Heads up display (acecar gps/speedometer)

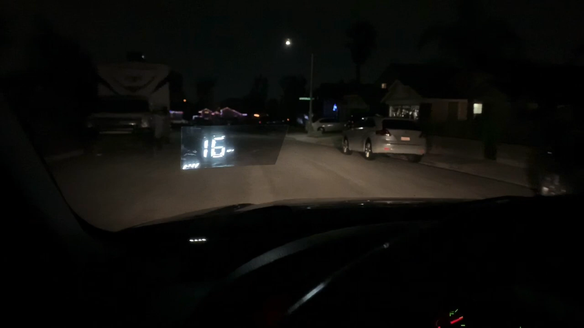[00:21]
reflective adhesive and this is what it looks like so it's kind of cool all right
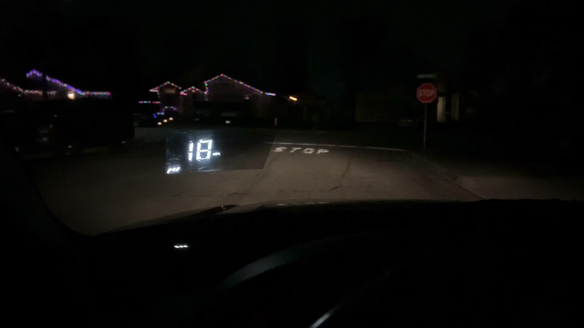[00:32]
I'm not sure if I'm a fan because I can see that square but
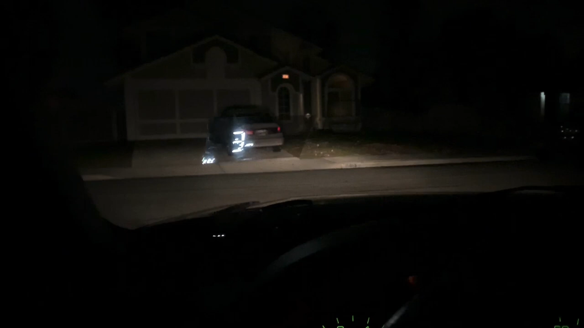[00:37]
it's kind of cool when you don't use the adhesive I'll move the HUD right now
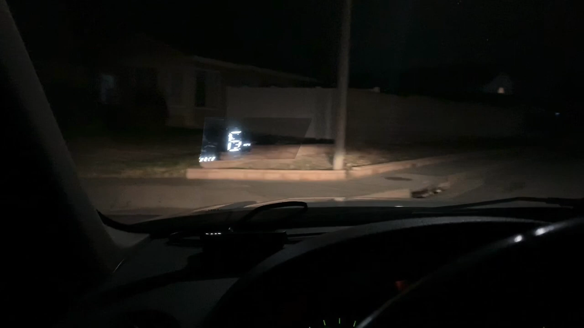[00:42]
so this is what it looks like right now with the adhesive let's just
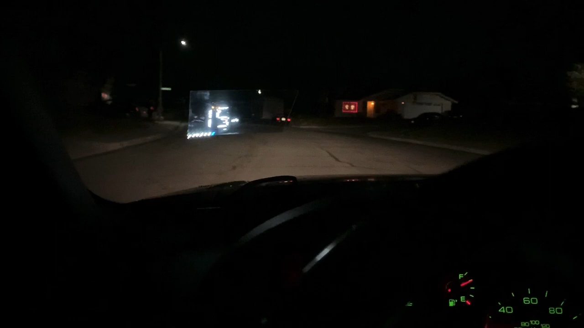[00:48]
get rolling a little bit down the neighborhood all my neighbors gonna be weirding
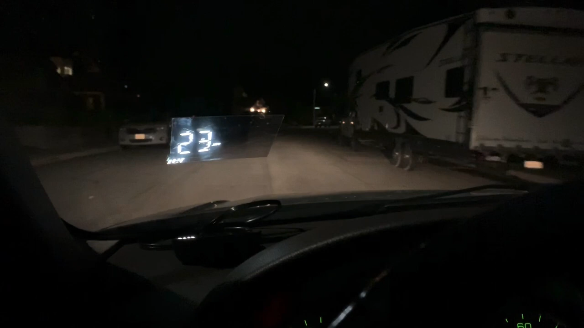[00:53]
out on me what's this guy doing yeah whatever let's go come on come on all
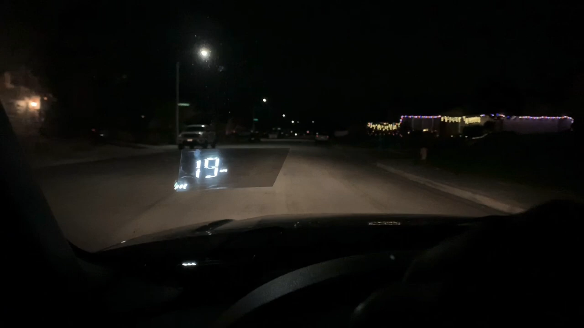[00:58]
right so it matches the miles per hour the